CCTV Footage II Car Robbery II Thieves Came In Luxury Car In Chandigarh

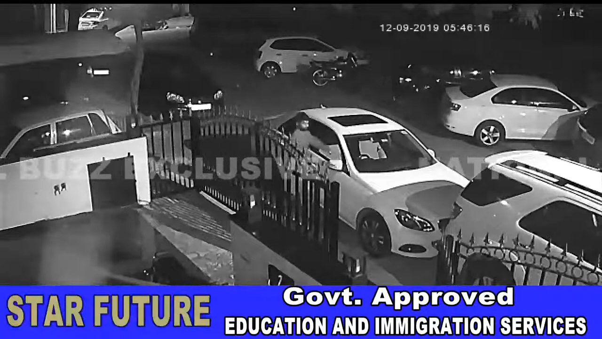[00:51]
कुछी सेक्ट में चोई करके ले जाते हैं ये हम आपको इस पूरी घटना की CCTV
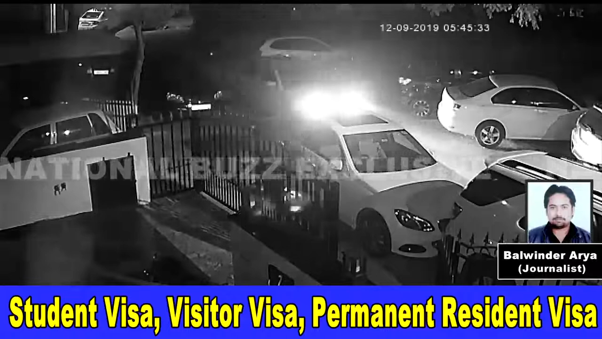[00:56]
फोटेज में दिखा रहे हैं जिसमें कुछ यूवक कार में आते नजर आ रहे हैं और कार के
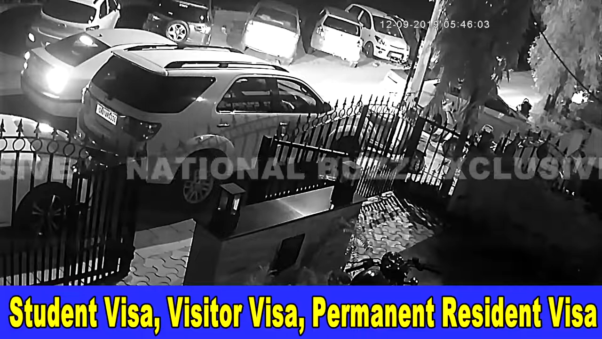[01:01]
पिछली सीट पर बैठा एक यूवक कार से उतरता है और घरों के बाहर खड़ी लग्शरी कारों के साइड मिरर्स उतार कर कार में बैठ कर फरार हो जाता है इससे ही साफ है कि ऐसे शाते चोरों को पुलिस का कोई डर नहीं